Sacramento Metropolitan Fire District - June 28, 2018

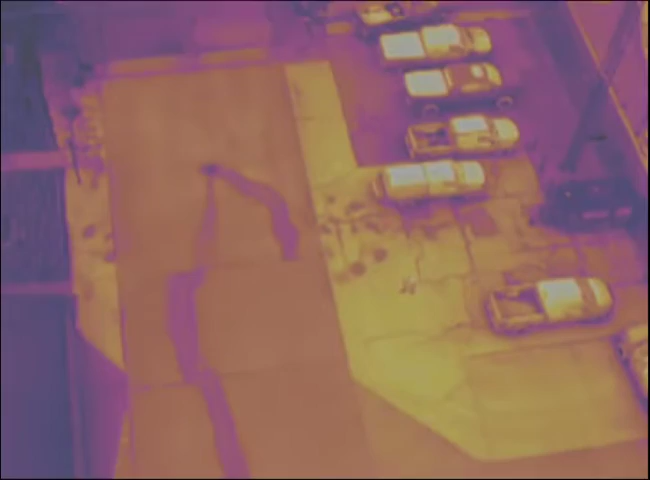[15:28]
This is one pallet of our thermal imaging camera, and if you imagine that as being a swath of river,
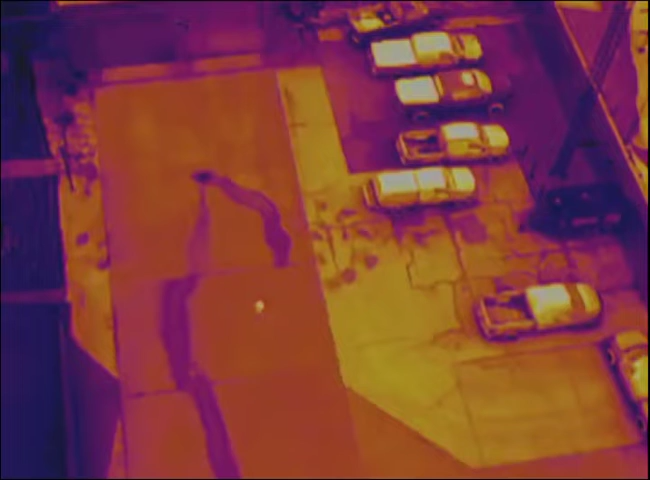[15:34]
that bright spot moving across it is a potential victim that's on top of the water. And you can see how easy that is to see because of the contrast. This is a different use of thermal imaging and with a different pallet.
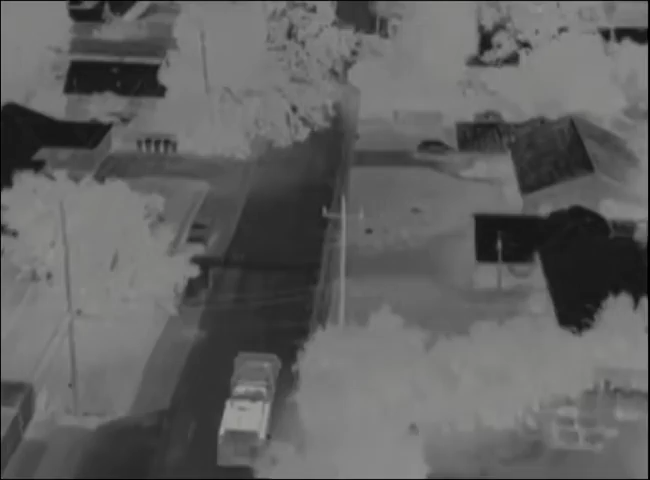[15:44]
And this basically enhances, it's a thermal image, but it effectively enhances operations at night. So if we're operating over a sparsely populated or densely populated area at night, and we just can't see what's going on, whether it be a defensive fire or whatever else it may be, this gives us the opportunity to put a sensor in position so that our on-scene commanders can make better decisions as we go forward.